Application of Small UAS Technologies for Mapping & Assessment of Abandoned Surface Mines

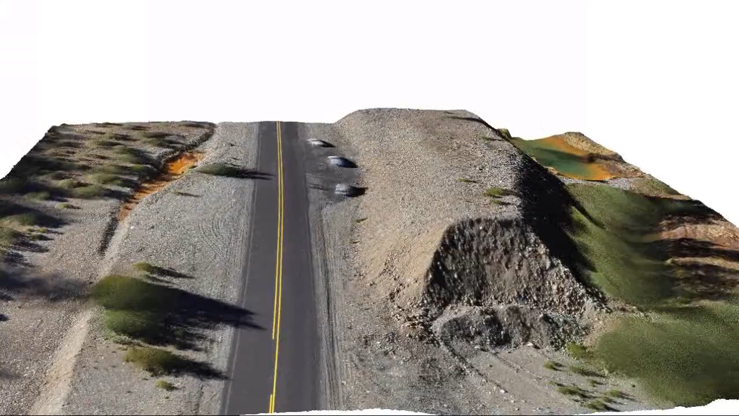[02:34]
A two-dimensional picture that just will show the valley where we flew.
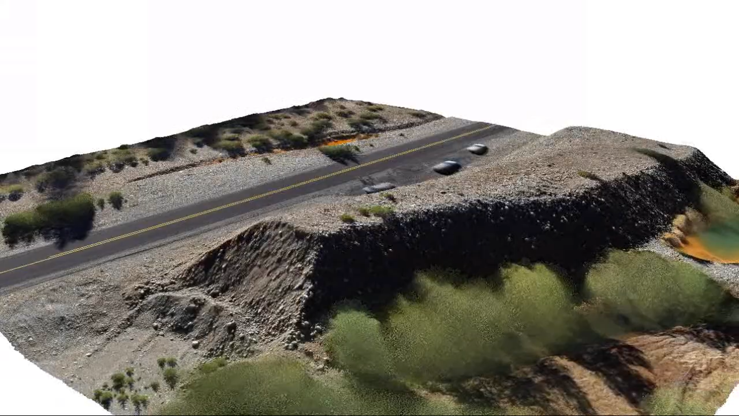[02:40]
You can also create a three-dimensional point cloud similar to what
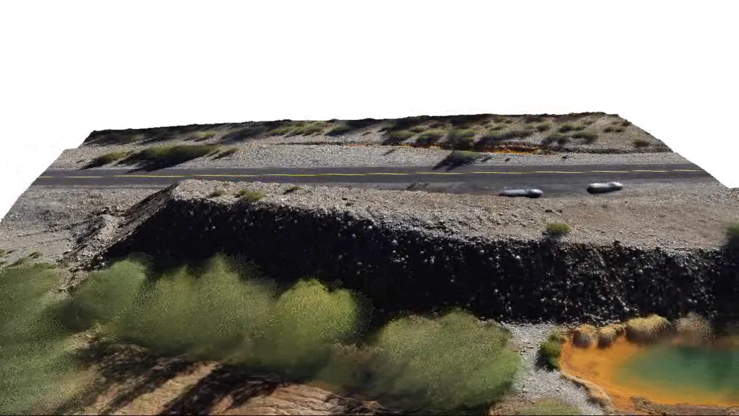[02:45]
folks think of as LIDAR where we actually will be able to see elevation
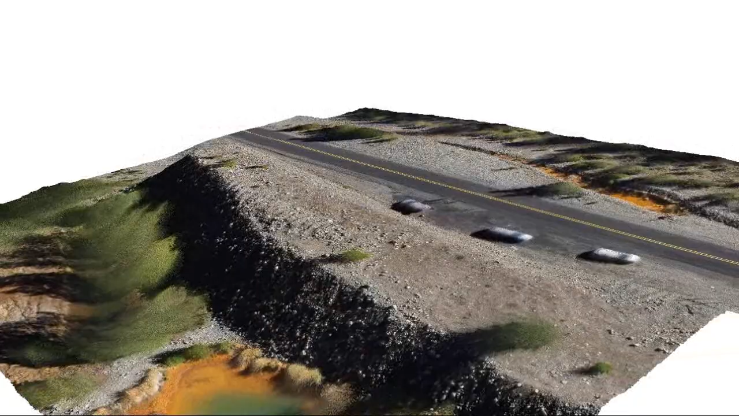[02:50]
differences between the lower points in the valley here and the berms up on the road.
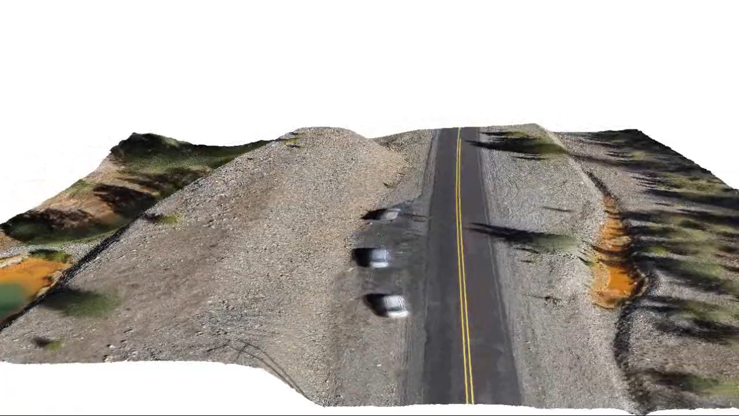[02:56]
And that's really for this particular mission the Forest Service is interested
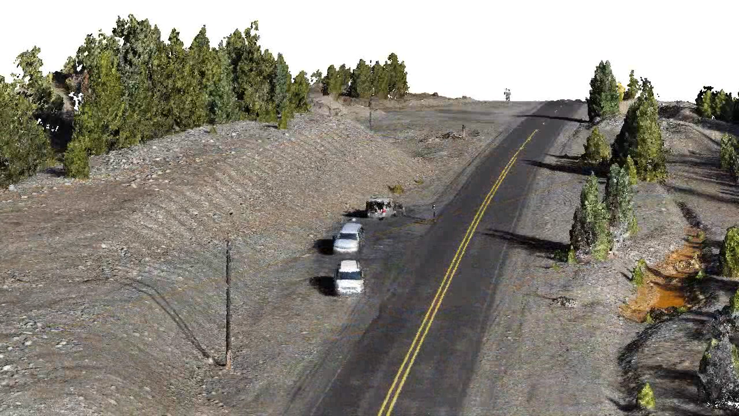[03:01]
in calculating some volumetric measurements of some of the rock piles that are in here. And so what we'll be able to do is actually create two surfaces.
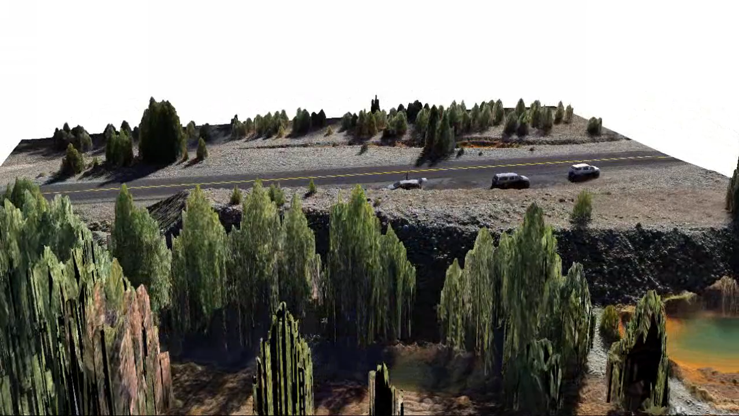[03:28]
We're in a relatively confined canyon
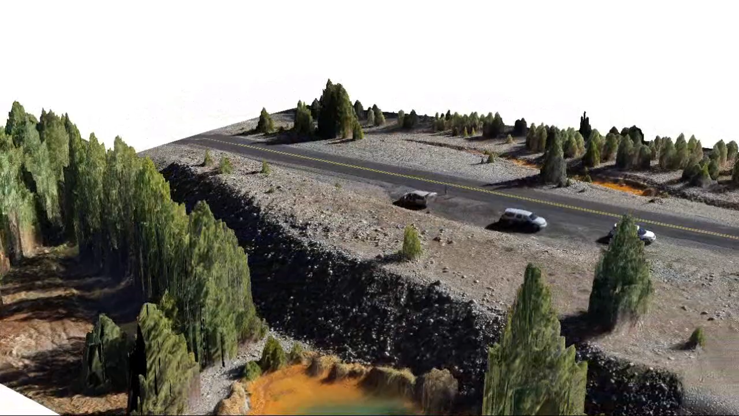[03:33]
here and so what we do is we save some aerial imagery of this area on the computer and the tablet.
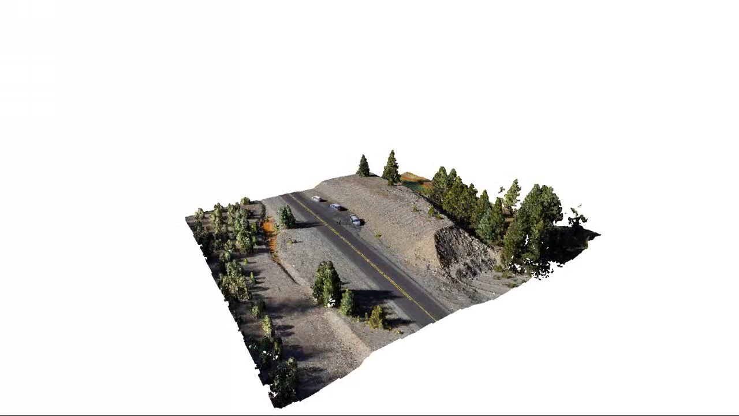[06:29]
but the post-processing done by the Geospatial Technology and Application Center producing these 3D models and then even removing some of the vegetation.
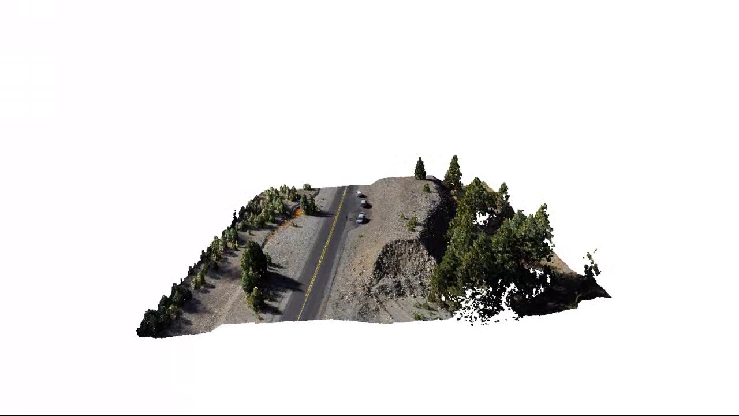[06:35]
So environmental engineers can get an idea of the terrain and the volume of, say, a tailings pile.